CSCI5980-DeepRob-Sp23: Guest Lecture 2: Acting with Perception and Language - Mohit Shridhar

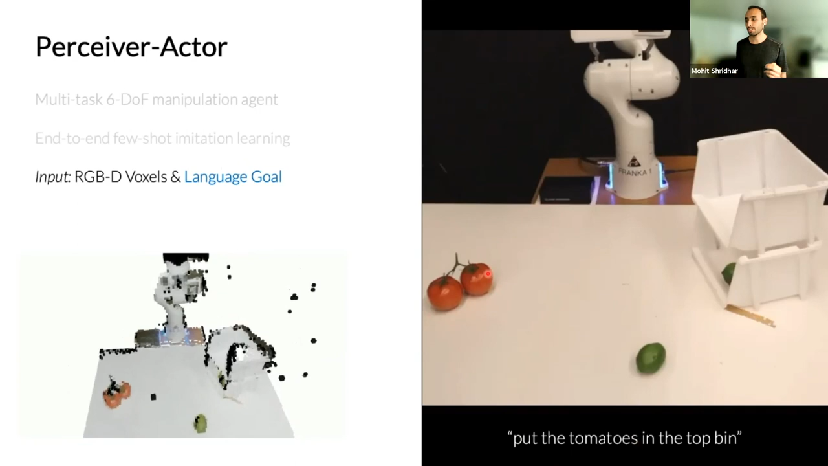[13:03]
So we are not just, you know, detecting all the objects in the scene, but we're kind of specifically looking at things which are relevant to the certain goal. So if you say tomatoes, you only want to say or maybe look at tomatoes and not the entire scene. The output space is, without having any sort of other intermediate representation, you directly go from this voxel grid and language goal to a discretized action that kind of tells you what to do next. So if you're picking up this tomato, you can see this is kind of the output of the system, which is kind of telling you a six stop pose for the gripper to go to.
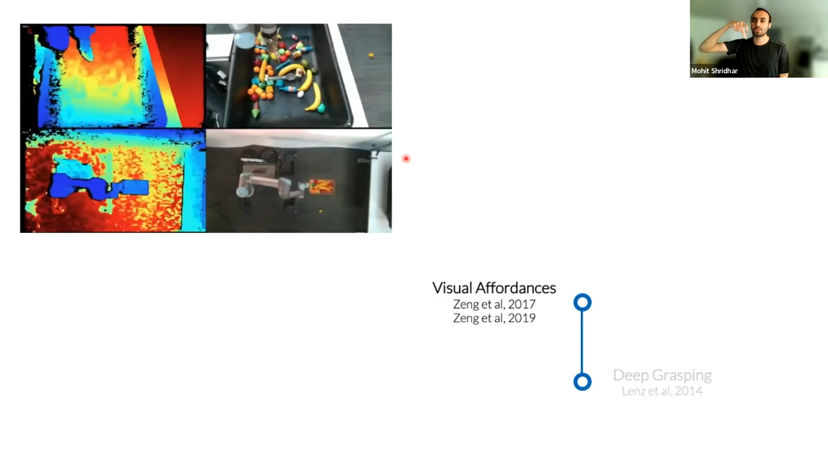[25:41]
So it not only predicts grasps are where you want to grasp it, you know, it predicts one more parameter, which is the target velocity at which you want to throw the object.
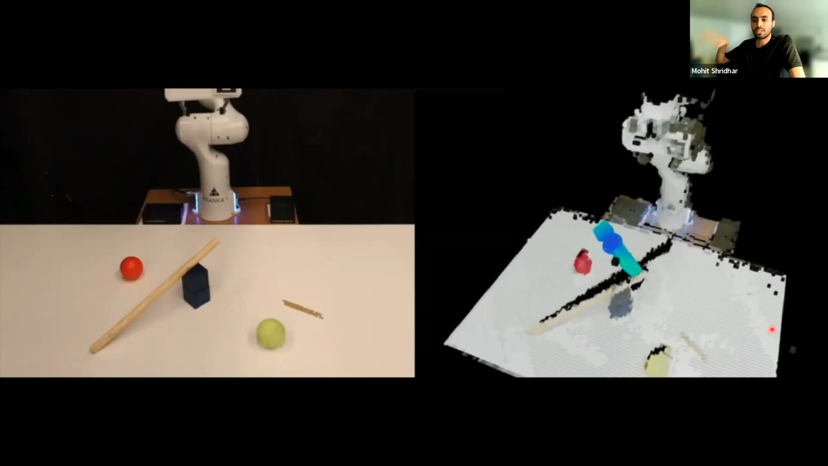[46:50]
So it does that and it gets a new observation. Then it goes down and actually grasps the stick. Then now it wants to go on the other side.
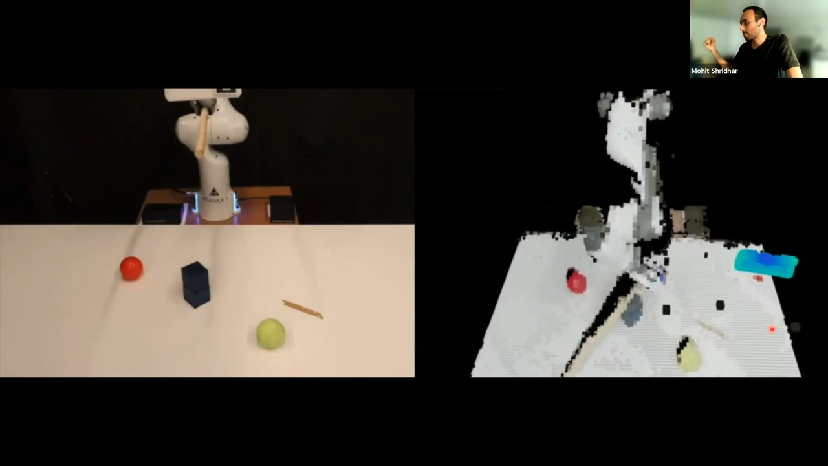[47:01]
And then finally it hits the ball. So these green things are the gripper predictions from the network. Does that make sense?
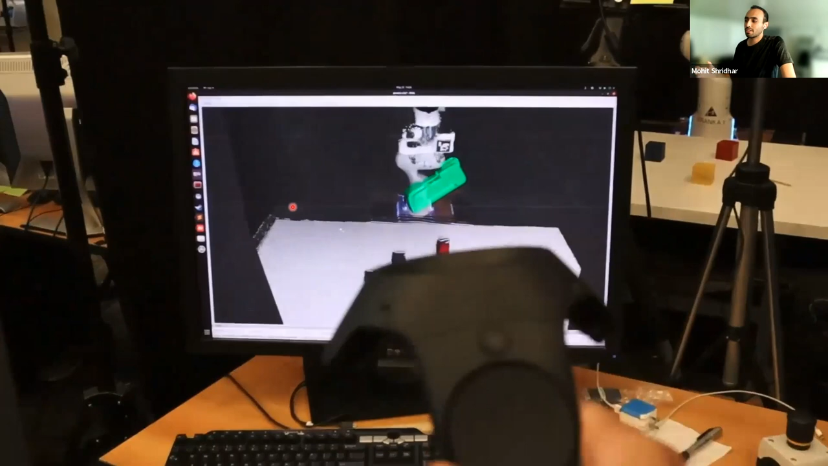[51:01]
And then when I move the controller, I have like a visualizer, which kind of tells me where I could potentially I could go to. And every time I click a button, it basically goes to that pose.
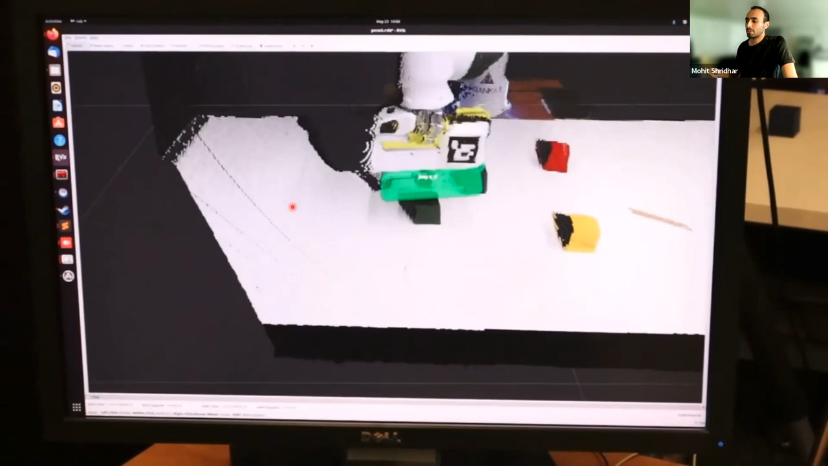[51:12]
So when I'm recording key frames, that's the second key frame, third key frame, fourth key frame. Okay. Let me just do that again. So it's maybe it went too fast.
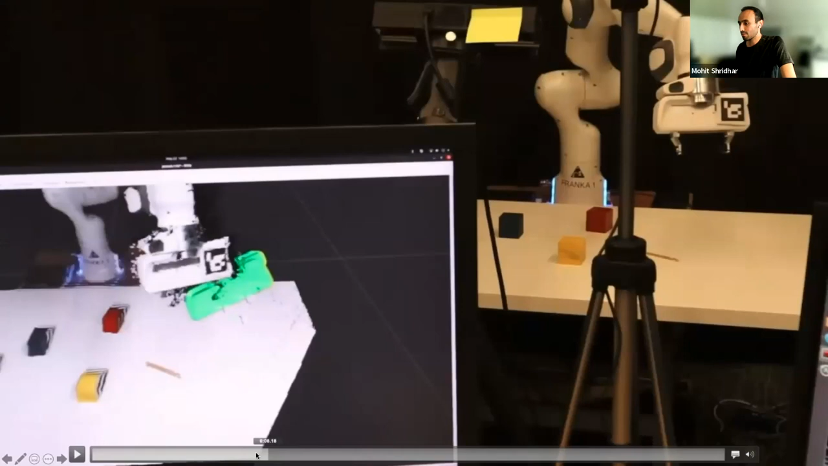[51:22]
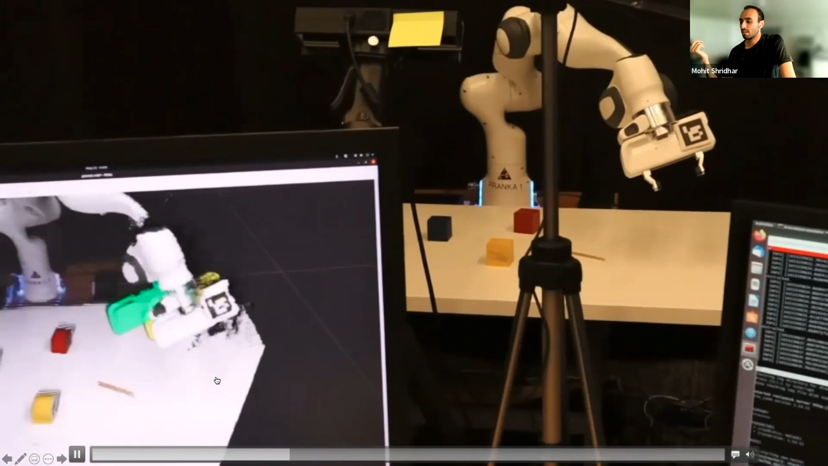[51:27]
So basically, every time I click, I use a motion planner to reach that six top pose. And every one of my clicks is basically recorded as a key frame action.
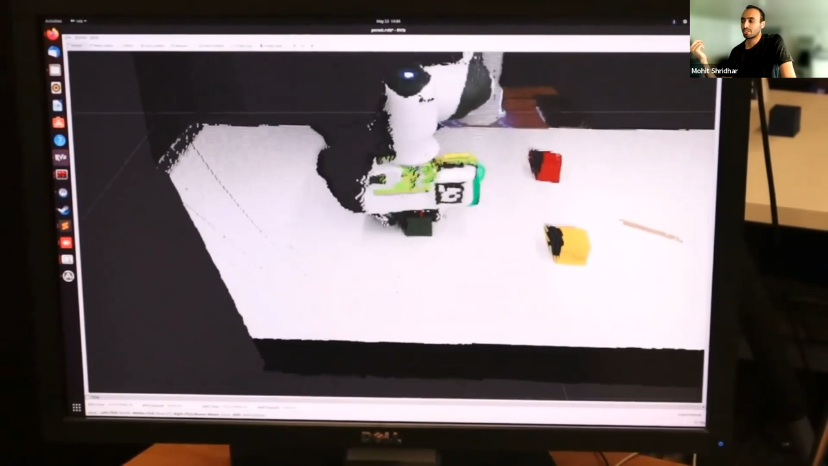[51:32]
So there is another one and there's another one.
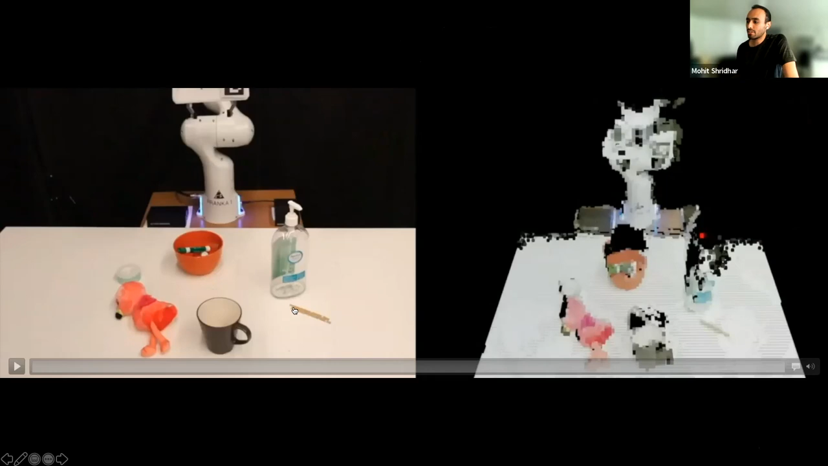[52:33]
So if you remember the hand sanitizer task where you have to press this button, it sort of just predicts a gripper location to go to before you press the button. It closes the fingers and then it presses down. So it's it's you notice that the 3D representation of this hand sanitizer is pretty bad because it's a transparent objects and most depth cameras kind of struggle with it. But it doesn't really matter because every all the only thing that matters for this task is the head of this hand sanitizer.
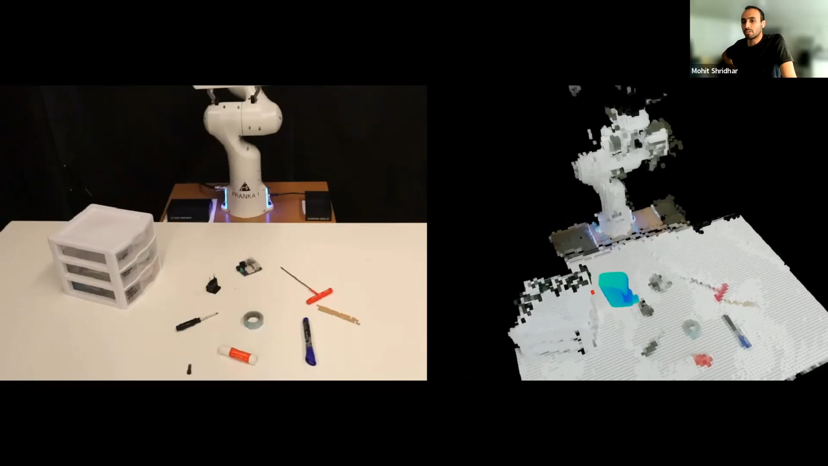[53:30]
So the first action is kind of going positioning yourself. And slowly sort of opening it.